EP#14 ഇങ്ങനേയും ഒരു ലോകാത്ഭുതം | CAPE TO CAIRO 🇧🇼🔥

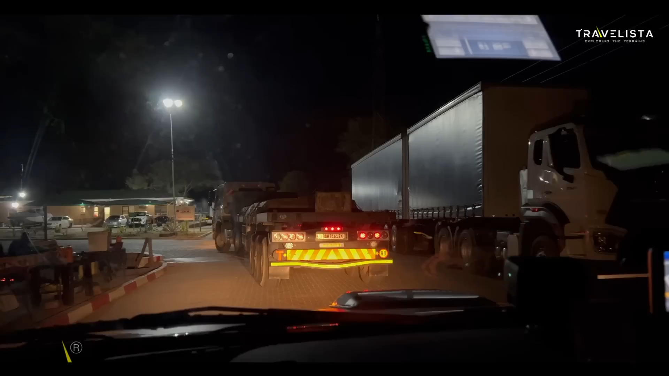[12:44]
ഇവിടെ ബോർഡർ എഴുതിണ്ട് കേട്ടോ, സാംബിയ സിംബാബ്വെ ബോർഡർ ലെഫ്റ്റിലേക്ക് കേട്ടോ, ഫ്രാൻസിസ് ടൗൺ റൈറ്റിലേക്ക്.